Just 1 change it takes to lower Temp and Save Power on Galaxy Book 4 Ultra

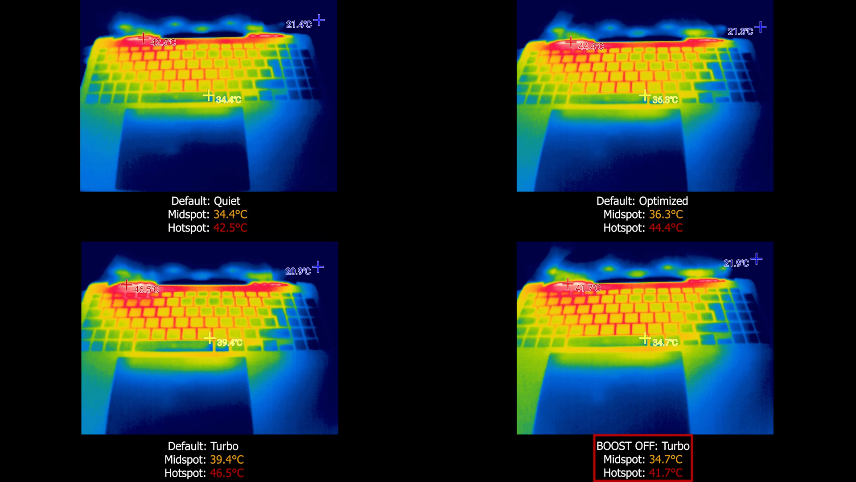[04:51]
we have 34.7 degrees on midpoint and 41.7 degrees for the hotspot. With CPU boost off and turbo mode, our exterior temperature on midpoint matches the quiet mode and even the hotspot is a little bit lower. This means you will feel less warmth coming out from the keyboard area during use. Now let's check the same setup in a gaming benchmark.
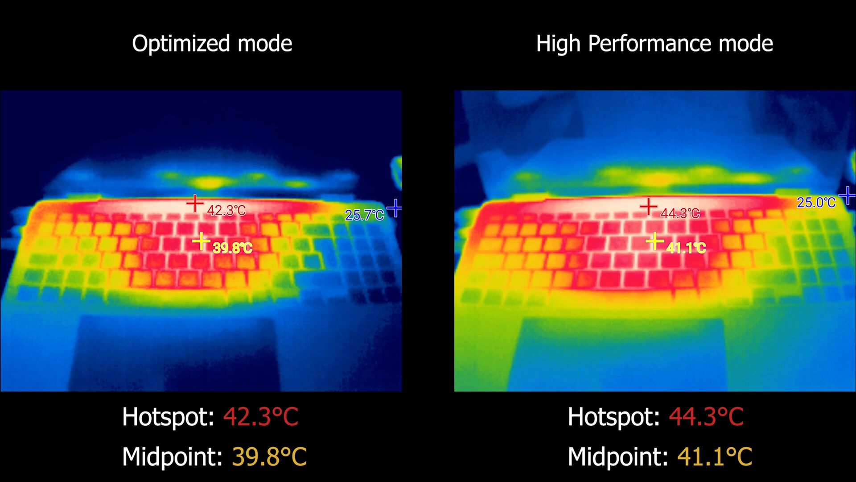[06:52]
Running anything on it will spike the surface temperature almost instantly and keeps fan loud. So, this method will definitely help in such scenarios.